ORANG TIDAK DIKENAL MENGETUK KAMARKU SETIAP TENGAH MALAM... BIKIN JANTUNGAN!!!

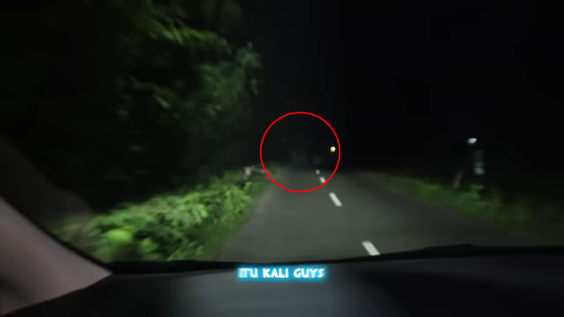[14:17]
Itu kali, guys. Yang naik motor itu, guys. Jangan-jangan dia lagi, guys. Cepat-cepat kejar ayo bocil.
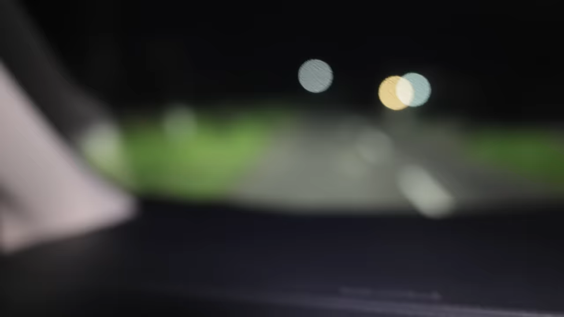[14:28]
Ayo bocil. Wah, ini kalau dia sih fix, guys. Ngebut banget soalnya, guys. Ini kita udah ngebut banget nih, guys.
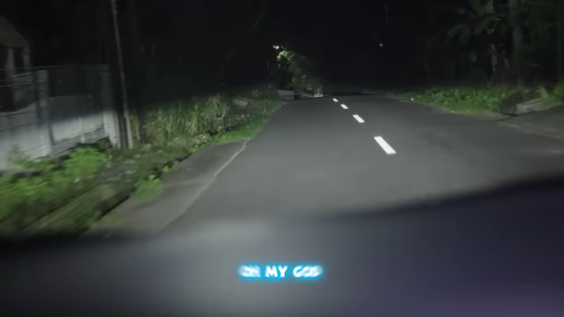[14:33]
Oh my god. Wah. Wah, ketinggalan sih, guys.